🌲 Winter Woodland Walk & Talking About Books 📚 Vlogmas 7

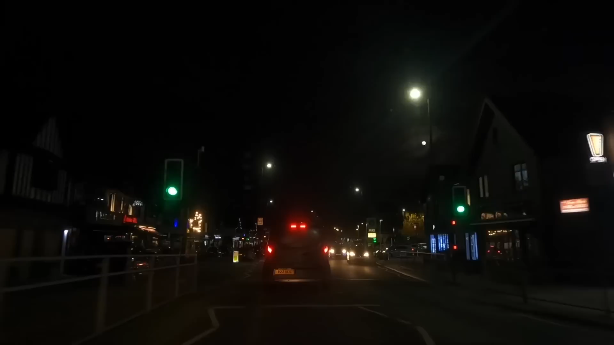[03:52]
My drive home takes me through towns and villages, but it also takes me along some very rural roads that are unlit, and I wanted to film it for you to show you how the country lanes look when it's so dark at this time of year, but I didn't expect it to come out quite this dark.